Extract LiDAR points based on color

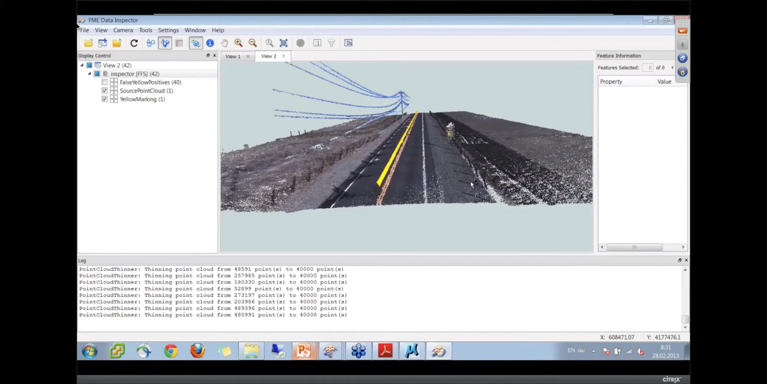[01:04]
extracted feature the centerline centerline you just show only the
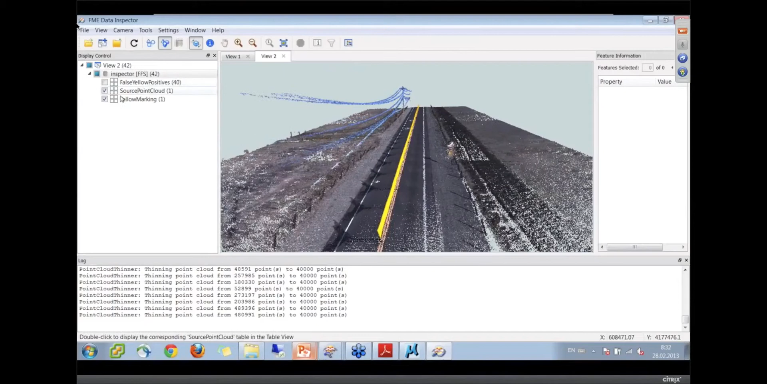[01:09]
centerline there we go oh that's pretty good it doesn't need to be repainted you